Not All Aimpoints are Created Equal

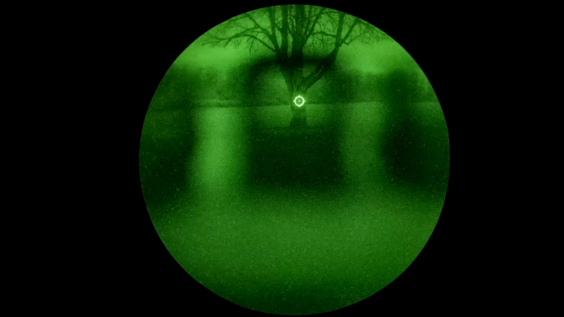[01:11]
With most red dots, this is really difficult to figure out because you have to do a whole bunch of testing in a bunch of different lighting conditions with a bunch of different dots side-by-side, and you have to pay attention to a lot of the small details.
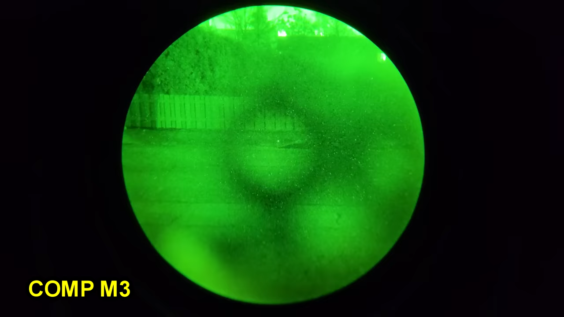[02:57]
For example, the Comp ML2 and Comp ML3 are cheaper, maybe law enforcement-oriented models of the Comp M2 and M3.